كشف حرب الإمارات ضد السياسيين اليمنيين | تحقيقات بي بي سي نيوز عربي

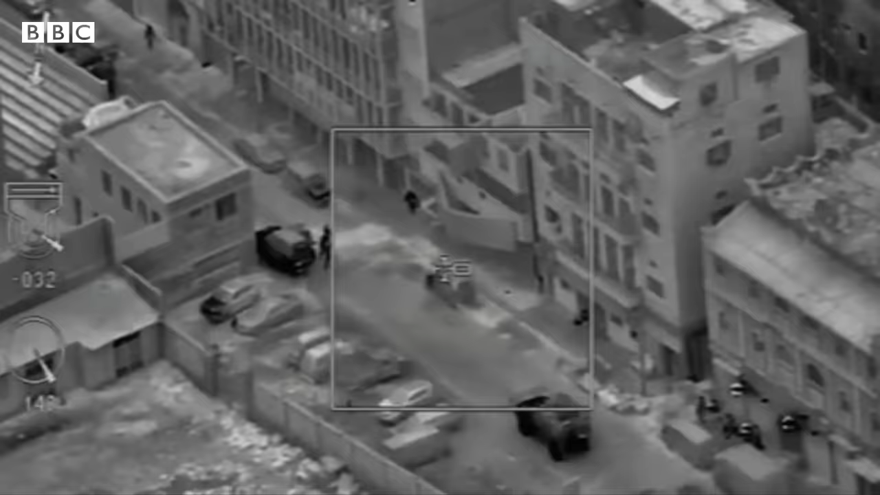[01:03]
As soon as the vehicle stops, the doors open, and it's showtime. We already started taking fire.
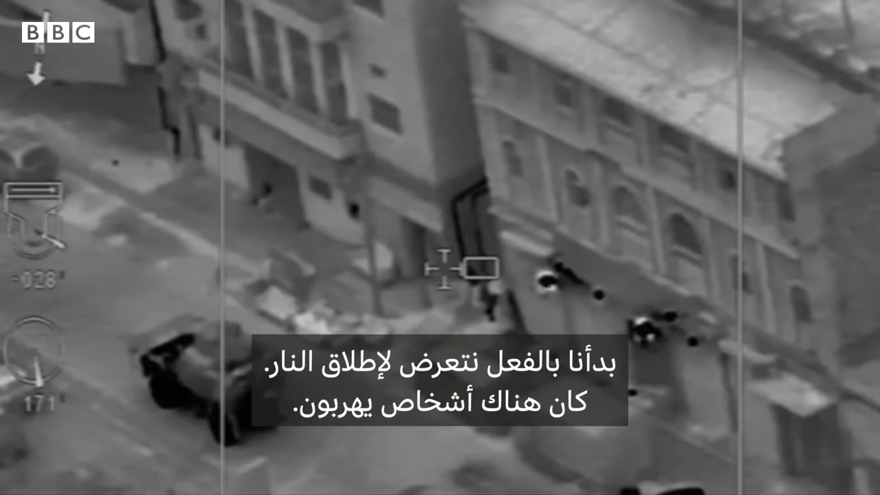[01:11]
There's people running. You can see the bullets bouncing off everything. Everybody deployed.
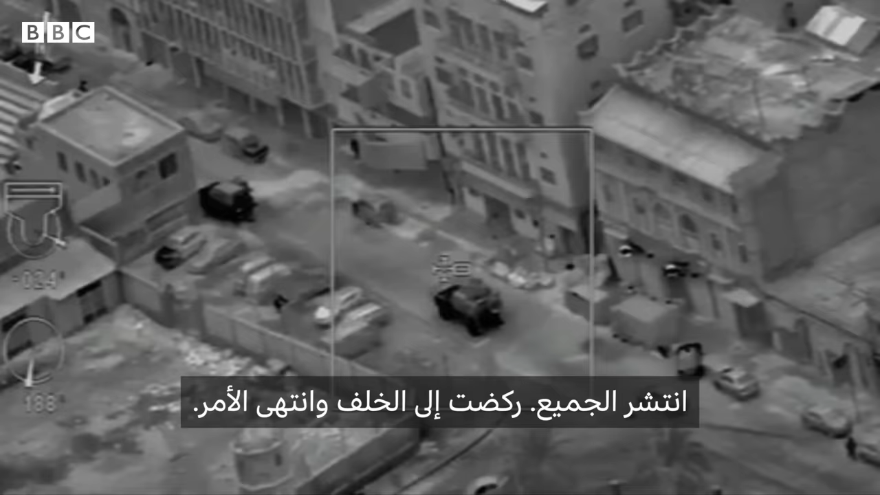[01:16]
I ran around the back, and that was it.
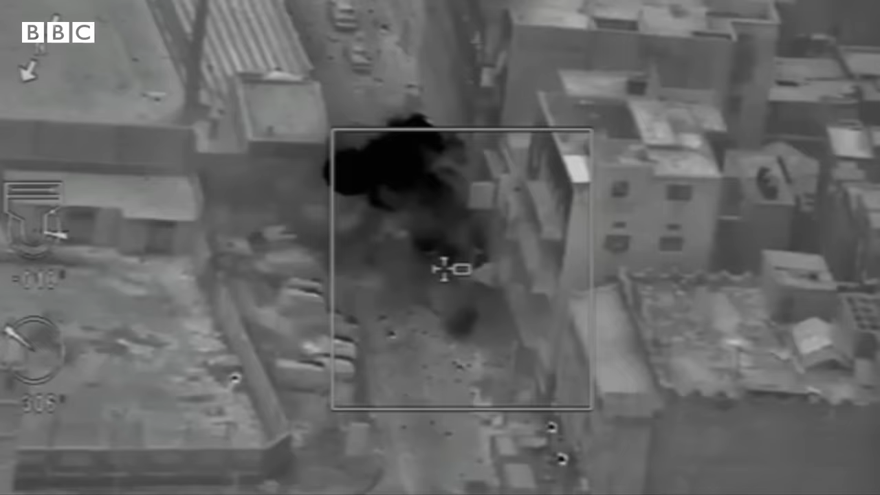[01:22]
عند الباب سمعت الانفجار. عبت السيارة اللي ظلت كانت تشتعل فيها متفجرات فيها.